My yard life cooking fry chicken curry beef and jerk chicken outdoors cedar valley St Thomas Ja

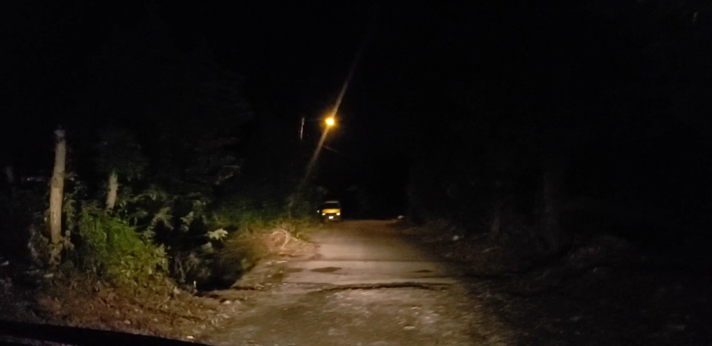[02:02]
Road is a little bit shabby, but getting there, we're getting there.